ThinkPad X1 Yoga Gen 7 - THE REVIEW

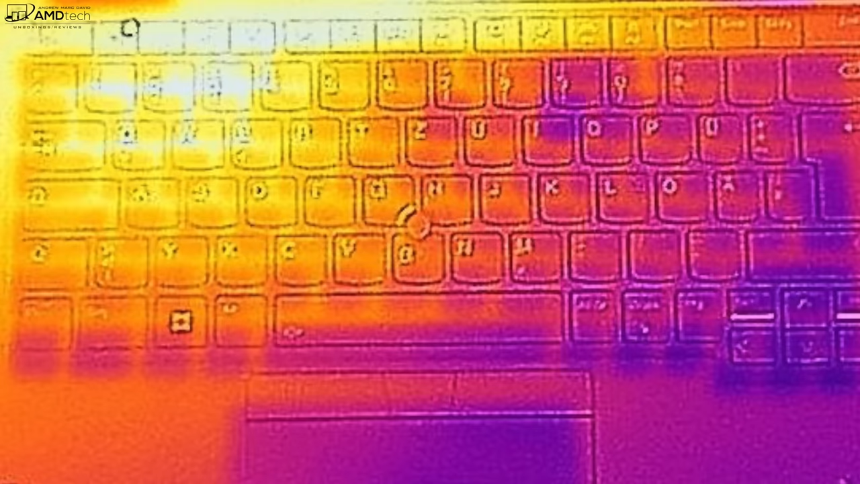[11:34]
the surface temperatures are concerned i noticed it was a couple of hot spots
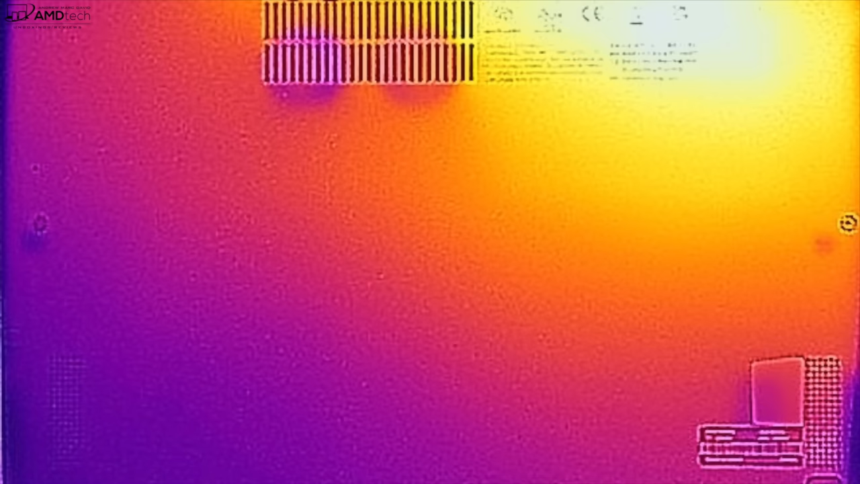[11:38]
here and there but nothing outrageous here nothing too hot to the touch and when it comes to fan noise you definitely will notice the fans kick in although they've